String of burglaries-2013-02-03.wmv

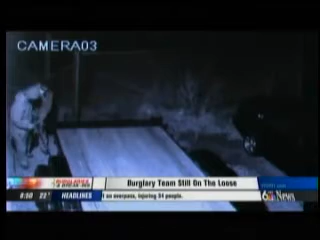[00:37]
You can also see those walkie-talkies in their hands here on this new video police released to us.